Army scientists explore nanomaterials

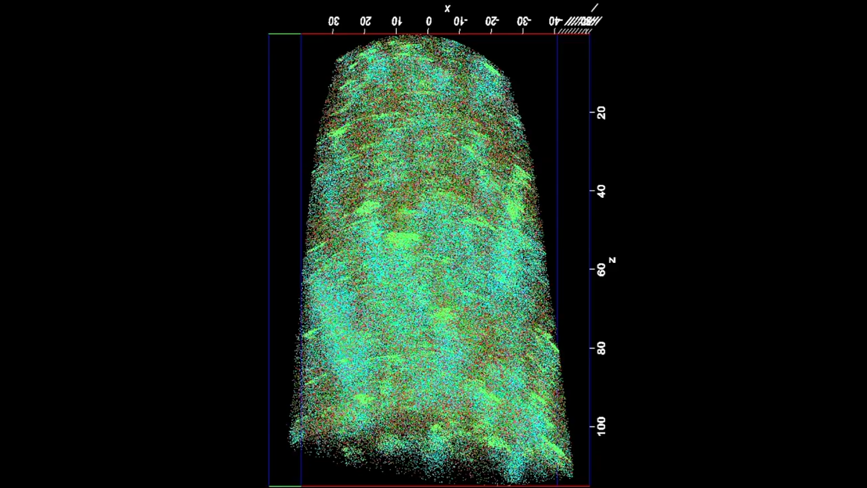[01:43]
It's pretty impressive because you can sort of see the atoms show up in real time. Again, it's on the nanometer scale, so it's much finer than all of the other characterization techniques that are out there.